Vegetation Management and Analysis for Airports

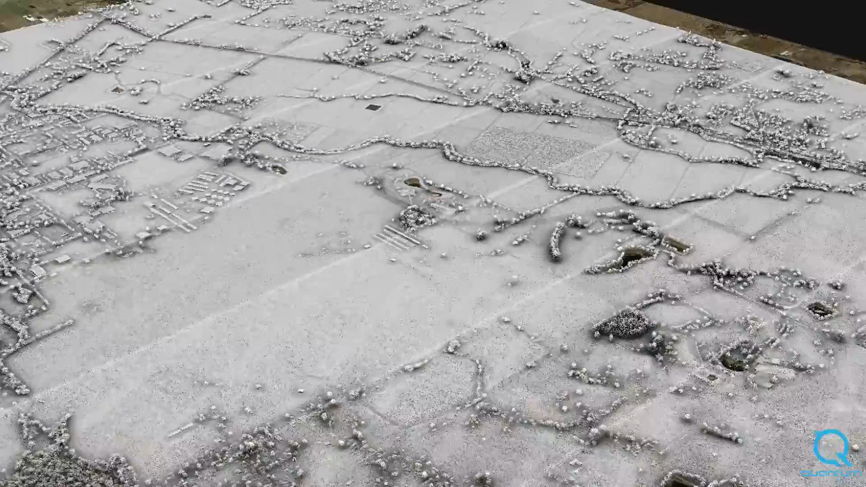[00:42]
has developed proprietary analytics software that utilizes captured LiDAR data to map individual tree obstructions and create building and terrain models for evaluation.
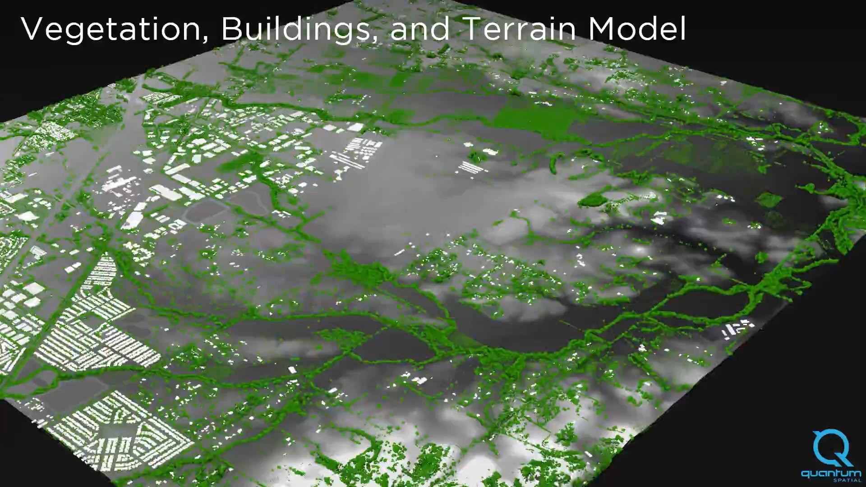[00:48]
Our process starts by mapping the appropriate obstruction identification surfaces for each runway.
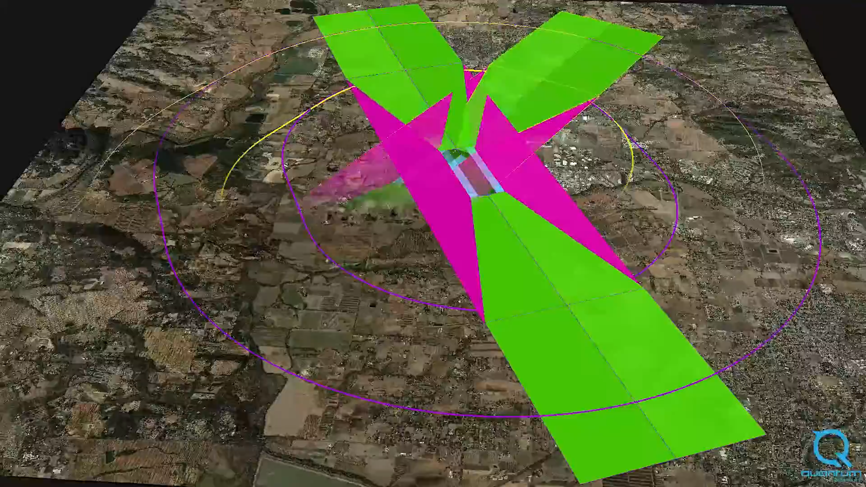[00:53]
Our proprietary software then compares these surfaces with LiDAR point
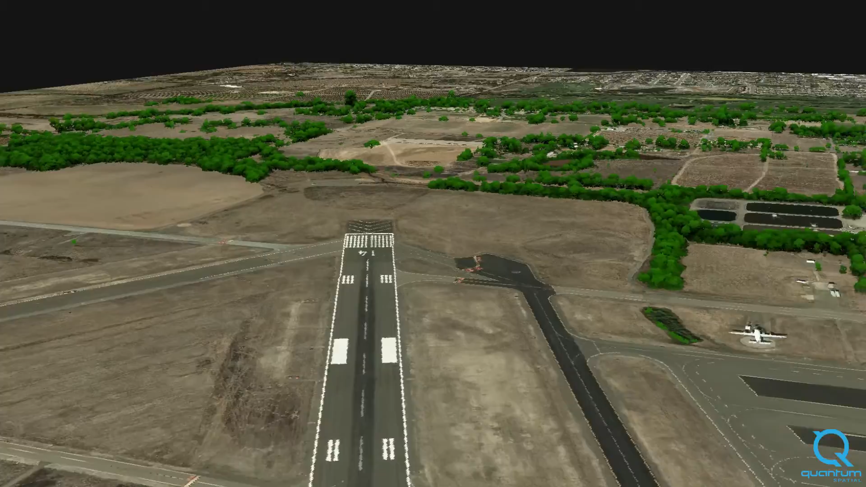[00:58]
cloud data to accurately identify each penetrating obstruction.
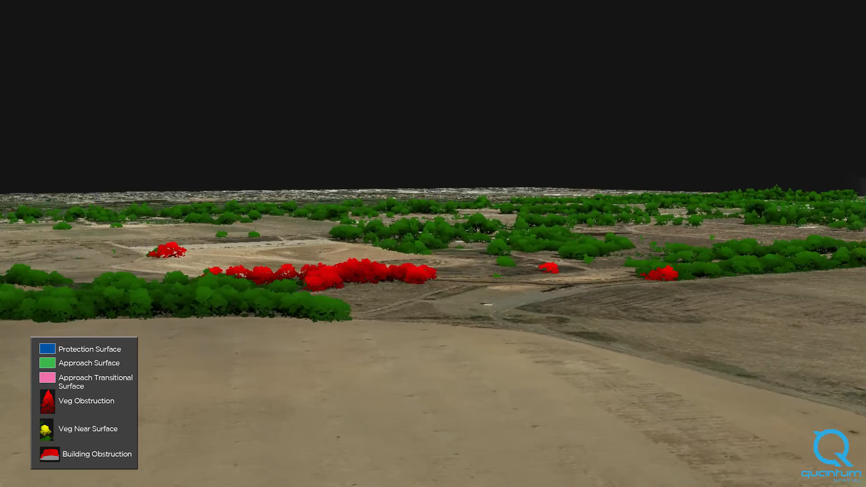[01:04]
Mathematical algorithms then detect LiDAR points above the aviation surfaces and classify them as obstructions, shown here in red.
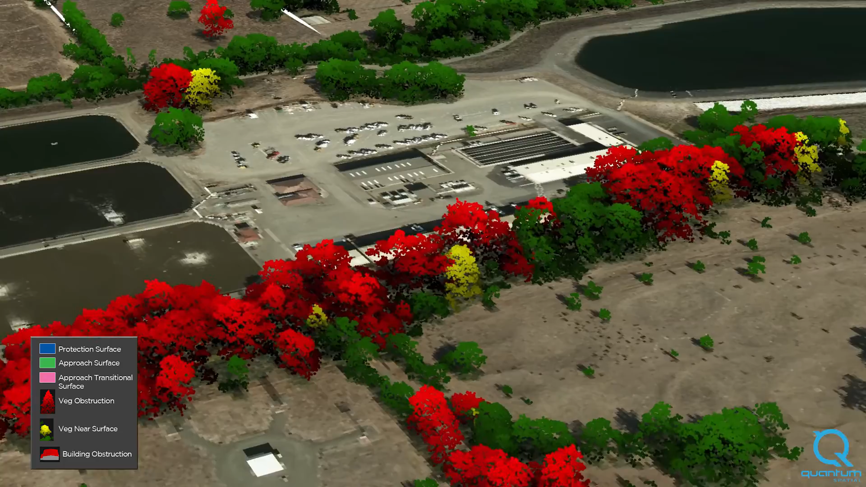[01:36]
Quantum Spatials Analysis also identifies obstructions caused by buildings and terrain that surround the runway environment.